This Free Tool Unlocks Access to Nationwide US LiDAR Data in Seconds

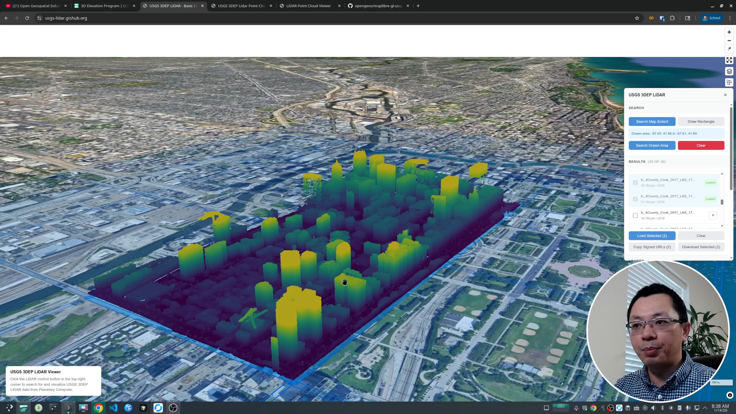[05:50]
optimized point cloud copy uh store on plenty of computer so we are streaming the data
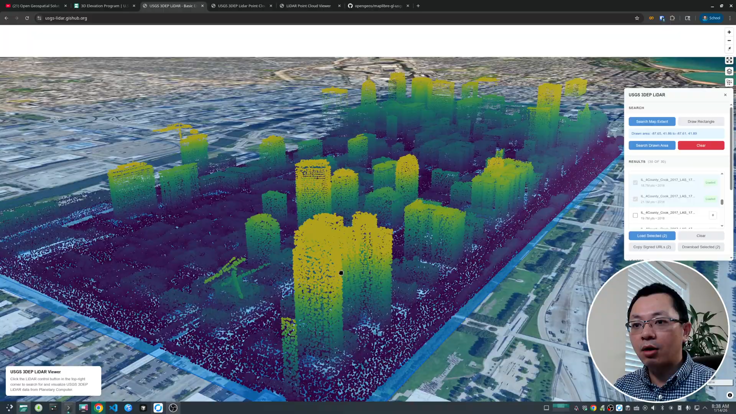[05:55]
on the fly so you can zoom in and zoom up you can
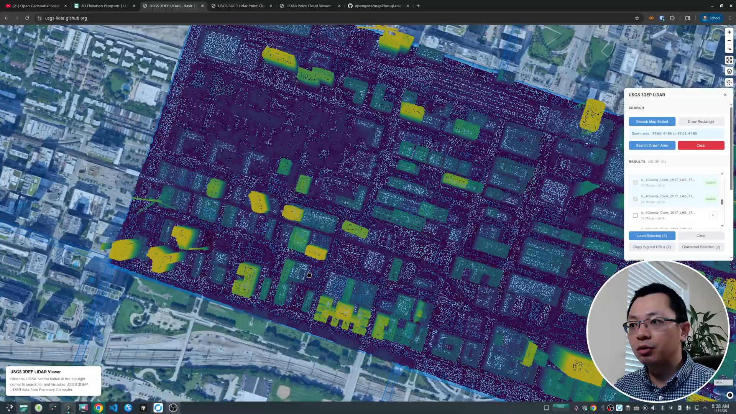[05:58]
rotate it's pretty responsive uh so it's really really cool also at the bottom here there are a couple more buttons copy sign
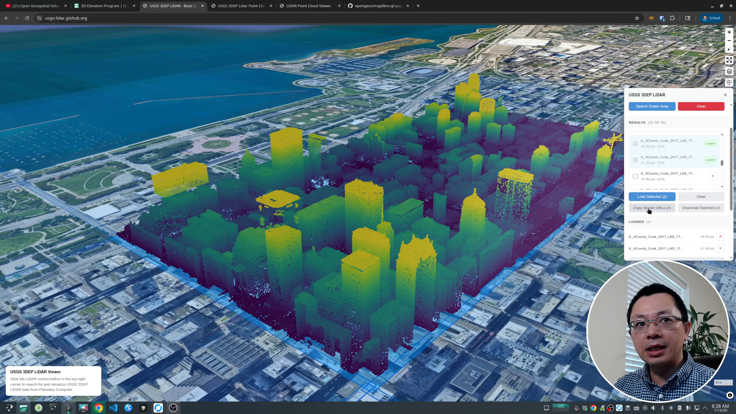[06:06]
url because plenty computer although they provide this for free but um it's not like direct url you need to basically query and then you're going to generate a temporary token so we use the basically the token attached to the url to actually generate that
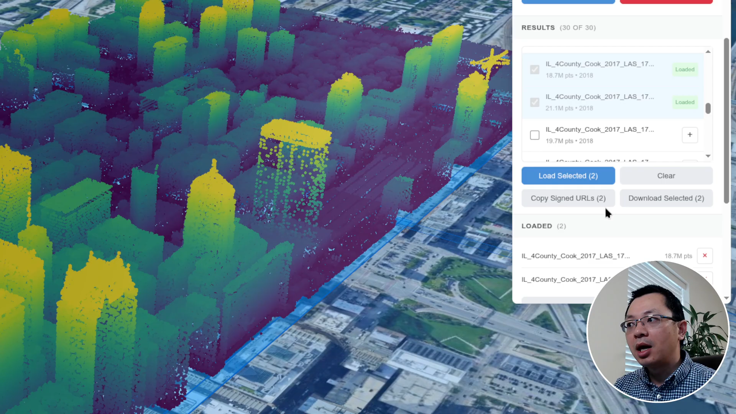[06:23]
and you can also click the button here to click to download this one to your computer so just click this download button uh you will pop out a dialog and then you can still download this individual
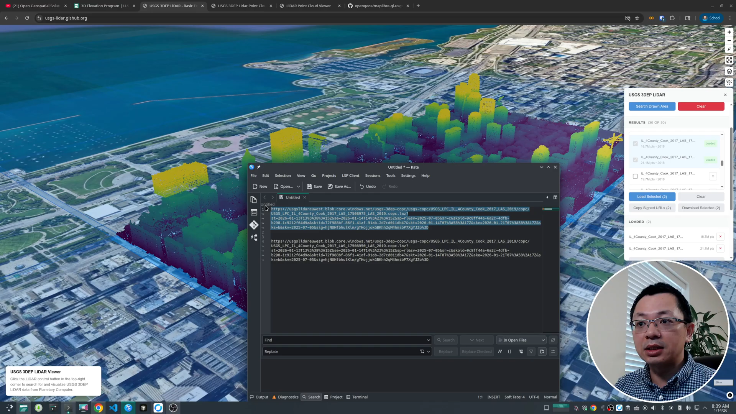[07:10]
access the data temporarily and this url is actually pretty useful because it has direct access to the data you can copy this one and then paste to the browser you can download the data but you can also use the lidar point cloud viewer so the one that i showcased in the last video and in here i can just
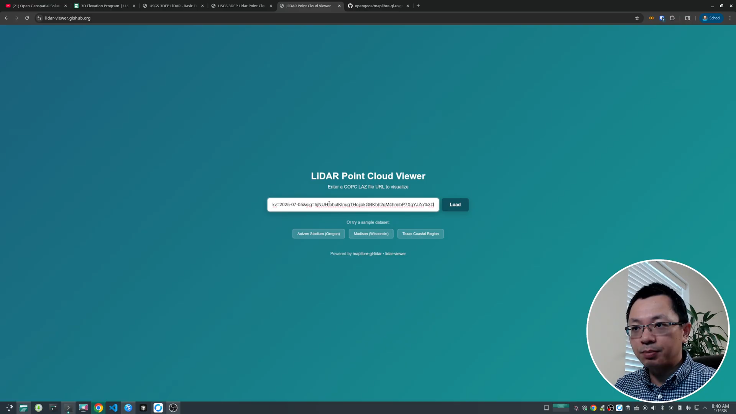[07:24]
paste this url click the load button you can also load
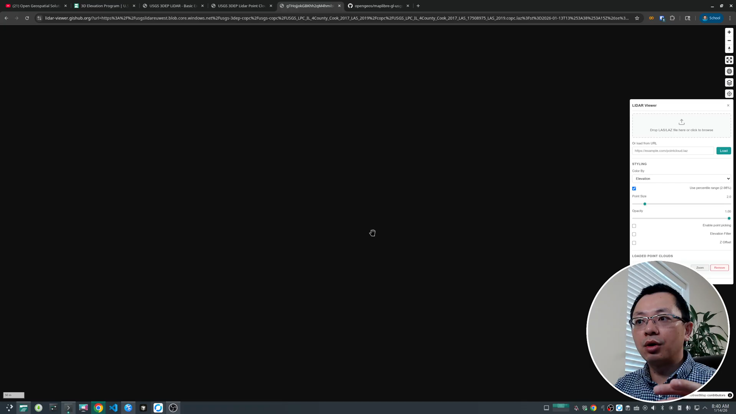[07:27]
the data directly like this so it's either way it's fine you can just use the
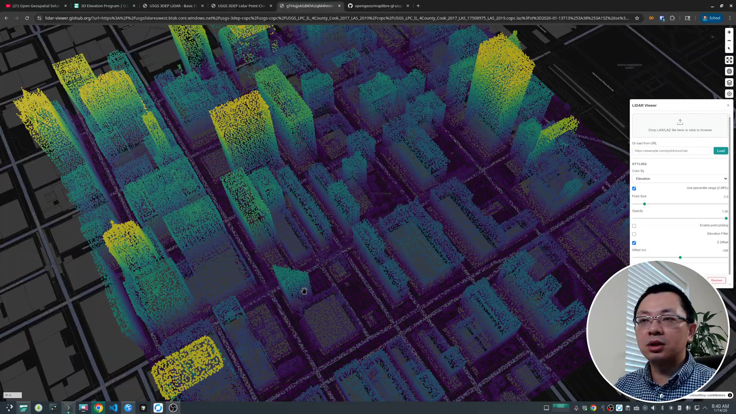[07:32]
usgs lidar viewer to just do them but i'm just showing you the url the reason why i have that in the web portal here is to allow you
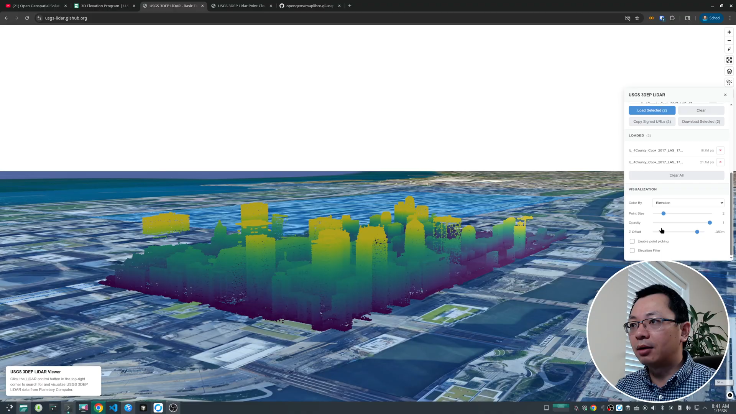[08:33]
to the ground otherwise it should be like render in the uh in the sky so if you drag this one and here you will allow all reason one is 174 if you drag this one you will see it's up and down um so by default for example this is the uh absolute elevation is like
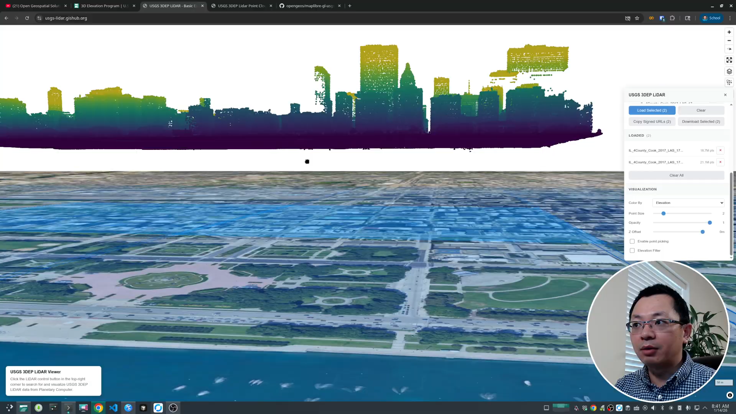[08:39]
174 this one is being ruined about the uh the sky uh the the the ground but you can bring them down so
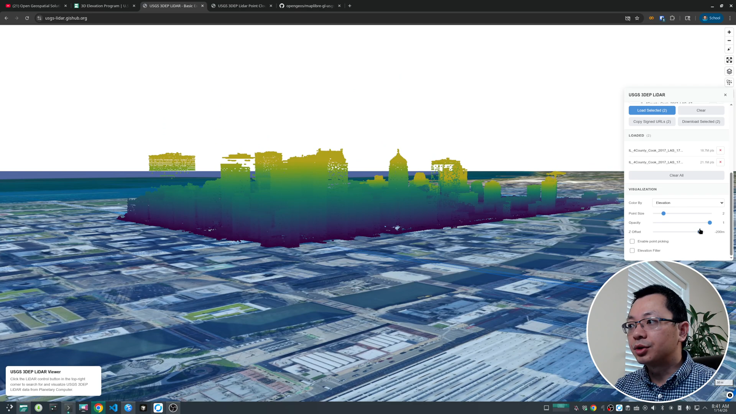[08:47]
this is automatic you don't have to change it it's automatically um applied offset so it's minus minus the uh height uh the elevation to bring that to the ground so um zero
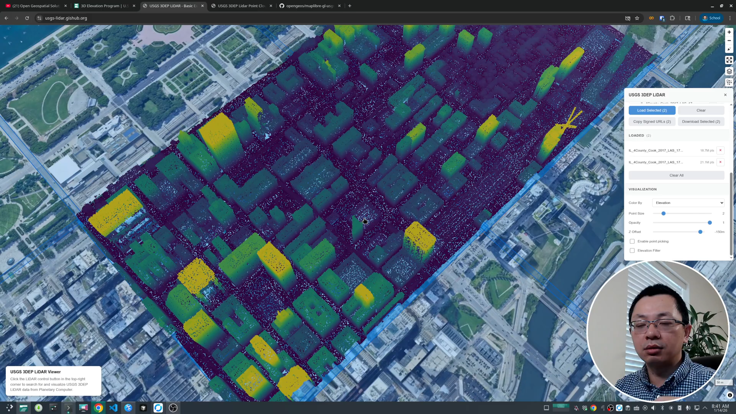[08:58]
uh so basically you got this more closer to the uh basement
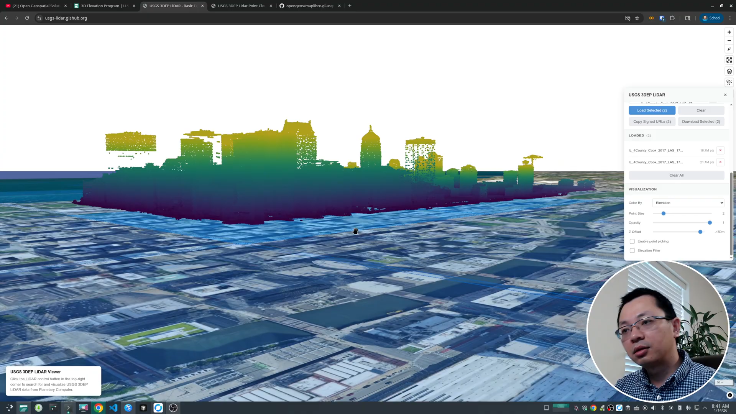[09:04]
and so this is basically the two uh image timing here also you can turn the layer on off from the
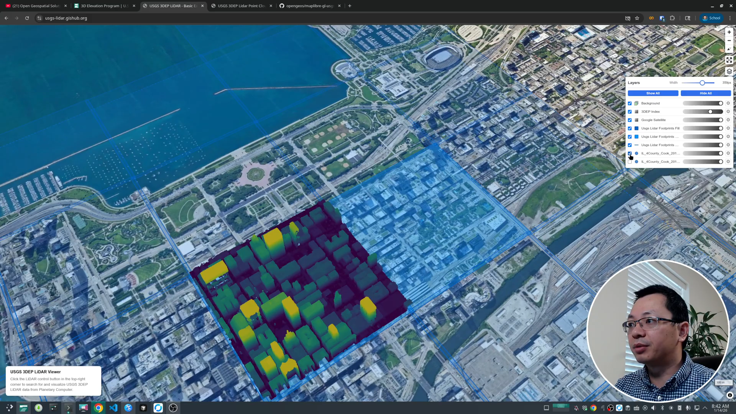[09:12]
layer control here uh you can also turn off for example the lidar point cloud uh the footprint if you want to so right now this is showing you
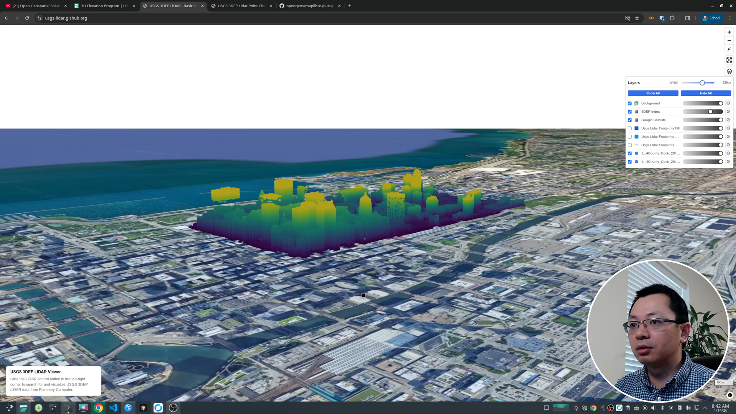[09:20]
two uh lidar point cloud tiles and there are a couple more here you can also do the uh point picking if you enable this point picking then hover your
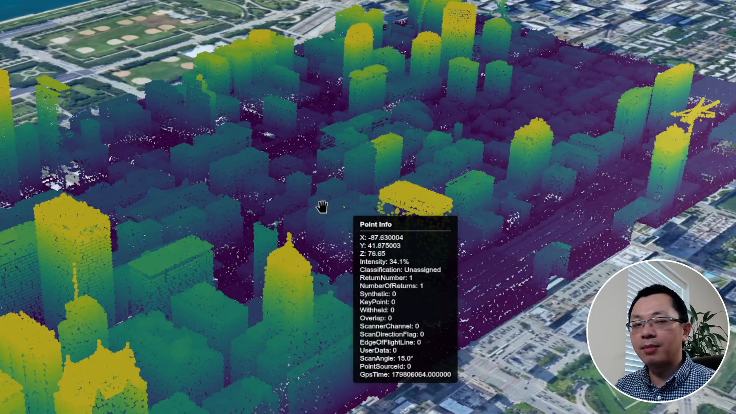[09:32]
mouse on the map it will show you the each individual points you if you hover
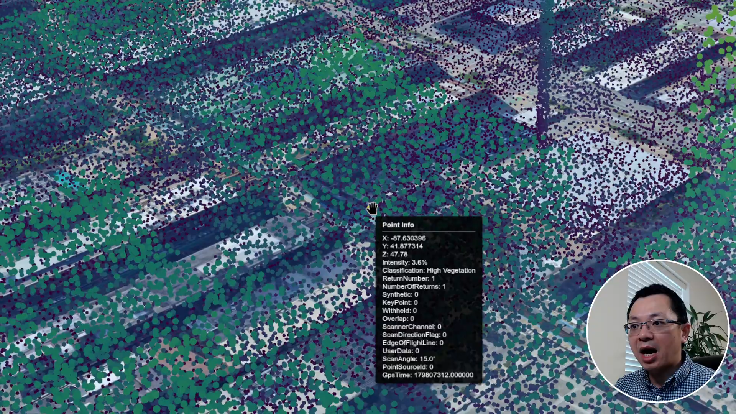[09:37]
your mouse you will see the point is being highlighted as
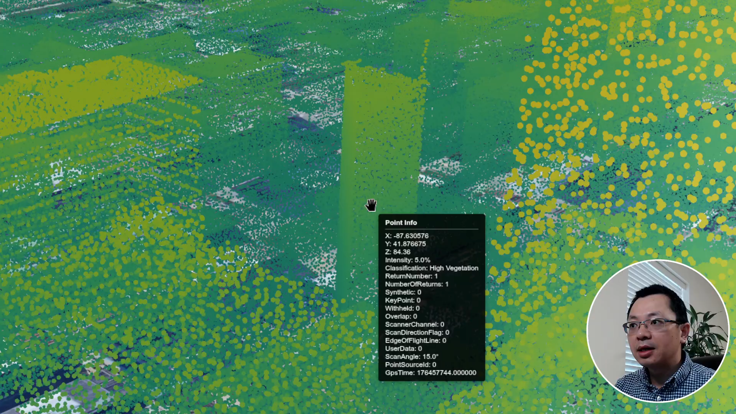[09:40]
yellow color it's a little bit covered by them by the the cursor but you can see clearly here every point is um you can get the information
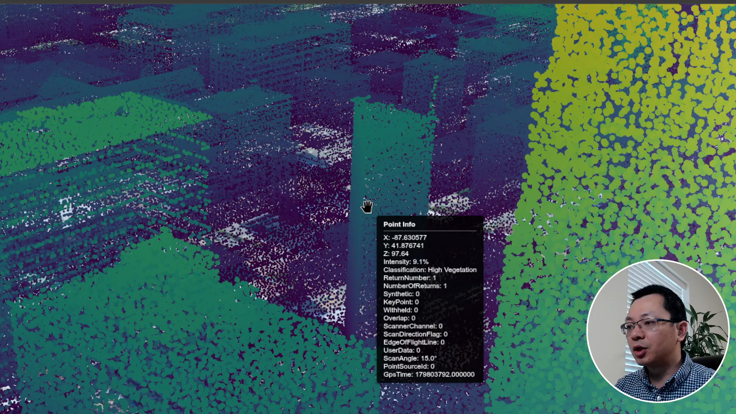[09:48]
for individual one also you can apply the uh elevation filter
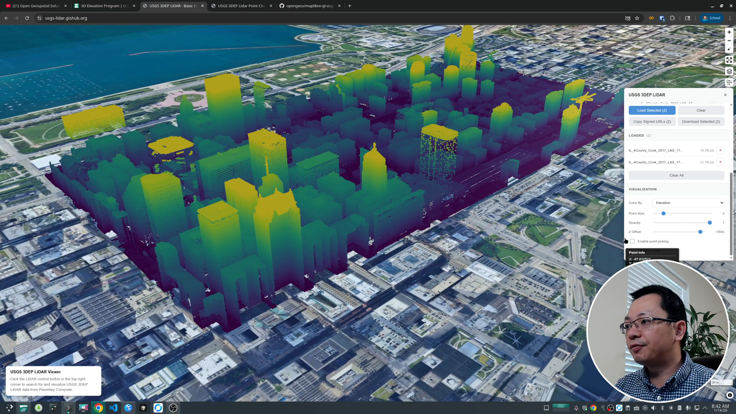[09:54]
oops so elevation filter allows you to do the slicing here if you just slide it down you see
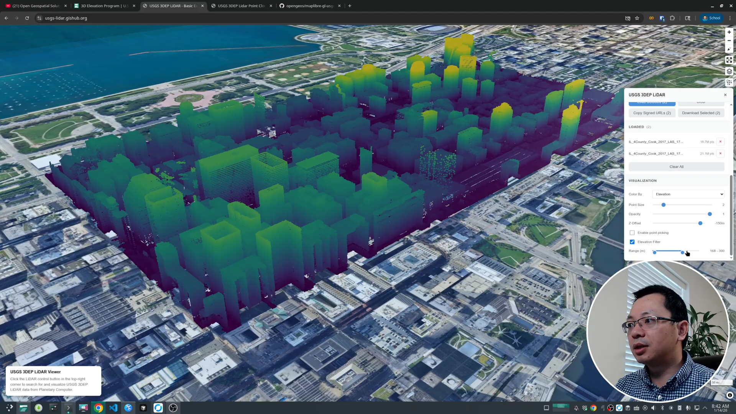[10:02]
the elevation uh pretty cool you can slide from the left to the right from the right to the left uh either one is fine besides that you can also change the uh visualization so here i
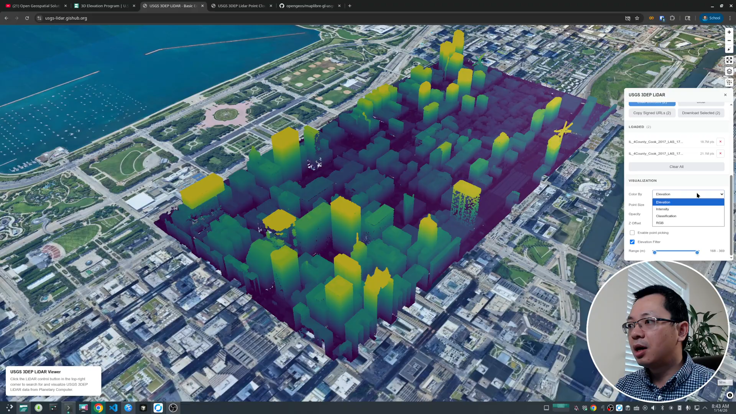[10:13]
can change it by intensity so if i switched it now you see the intensity imagery
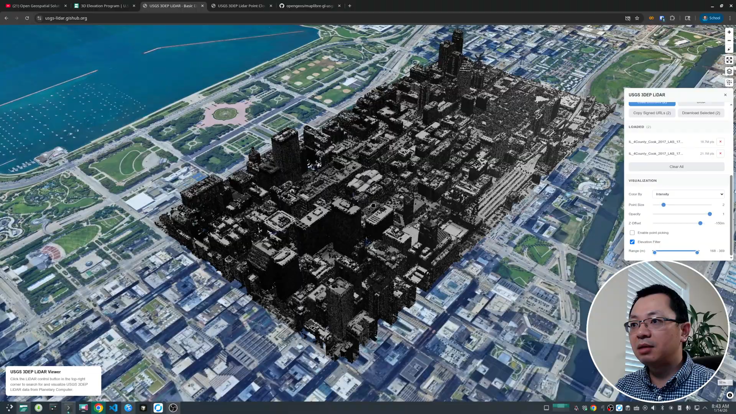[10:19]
um and the white color represent
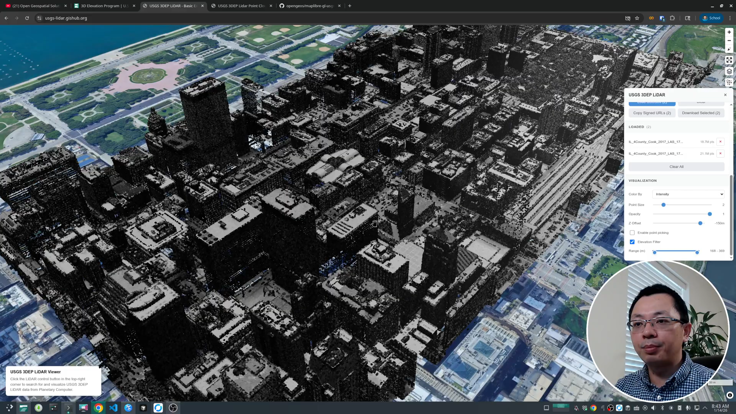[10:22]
higher reflectance higher intensity lighter intensity so basically the signal return back to the sensor is much
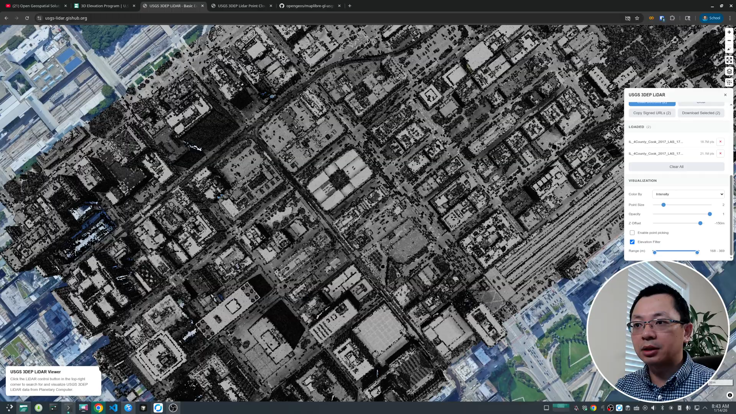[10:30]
stronger compared to the dark color because some of those are being observed especially for example trees or water or something like that uh you'll be represented as a darker color you can also
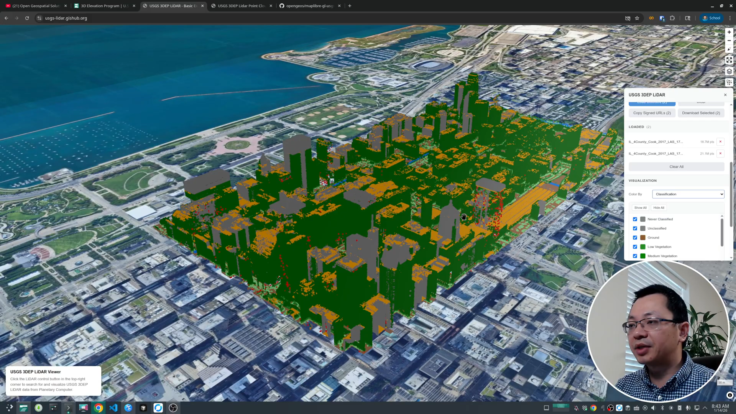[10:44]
change to the classification so the classification is basically the class embedded within each point and you can turn all the
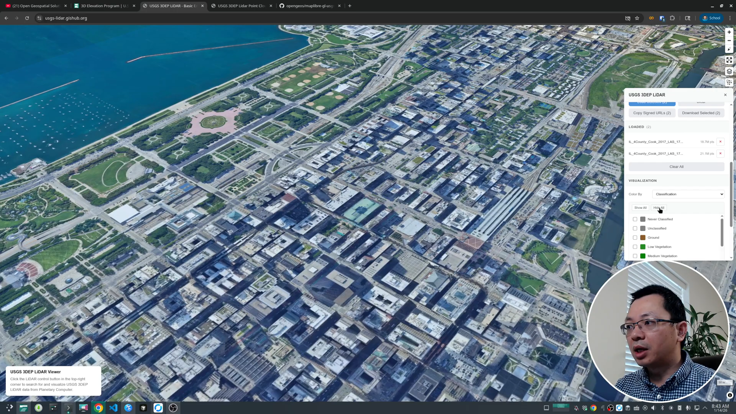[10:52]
layer on and off uh or you can turn on individual one here low elevation medium and high pretty interesting because most of the buildings the the the the border it's all represent as high um
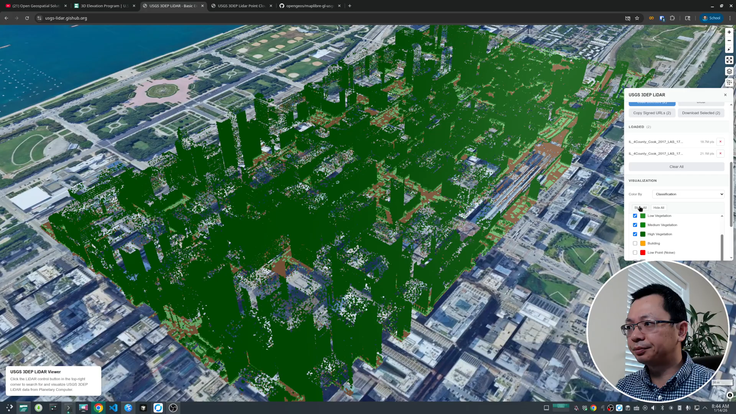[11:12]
vegetation so this is probably some like data quality issue if you want to verify verify you can turn on the um point picker so you have your mouse take a look at this one it indeed uh uh classify as high elevation it's it's definitely not so i don't know why but this is something you can certainly explore and then give feedback to the uscs regarding the
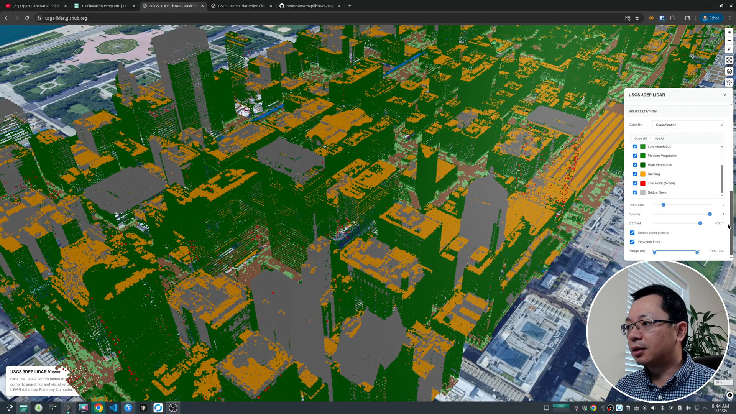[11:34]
uh data quality and the last one is rgb